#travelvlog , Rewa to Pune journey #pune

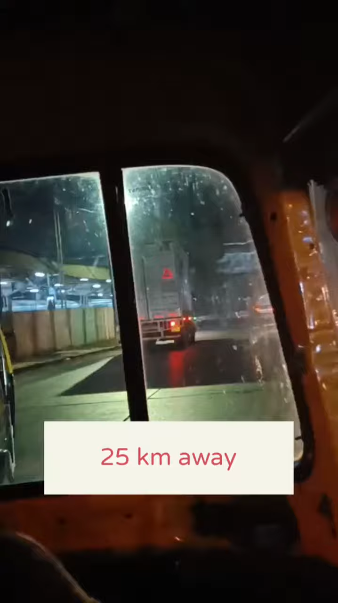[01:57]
ये टर्निंग पॉइंट है, और रोड को शूट करते हुए यहाँ एक प्लेस है, आई लव कोको।